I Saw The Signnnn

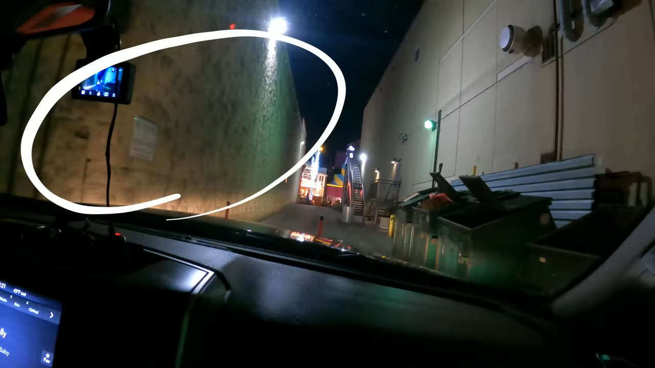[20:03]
We've been wore out over here lately at Five Guys,
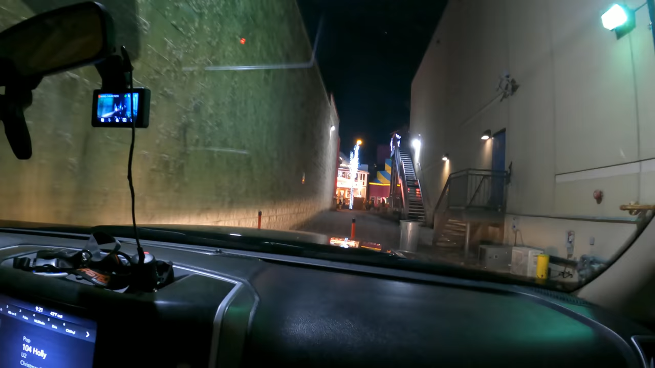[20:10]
and we've got two more ginormous signs over here that we've added to the other five that was here. And you see, yeah, they're like, oh, we didn't know. We're moving.
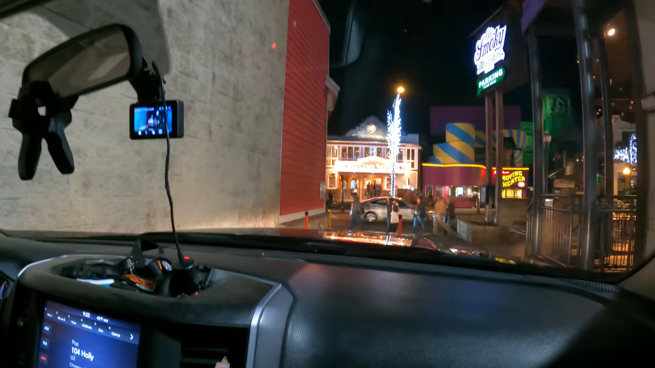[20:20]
Are they though? Looks like they're still pulling in and backing out, pulling in and backing out. They're trying to get turned around. They've done their thing. Yeah, that's a nice big sign right there.